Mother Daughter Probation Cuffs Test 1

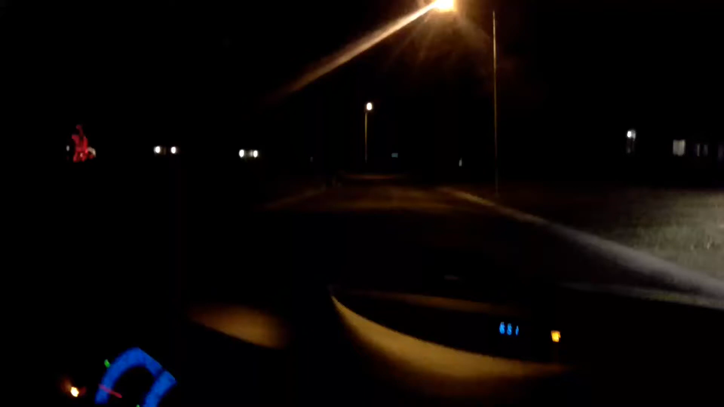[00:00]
The subjects are walking and do not know that we are approaching them. Gun it, Barb. Yeah, that's right, gun it. Mm-hmm. Oh, I wonder, is there any people down there? I see something. Yeah, there we go. Uh-huh. Mm-hmm.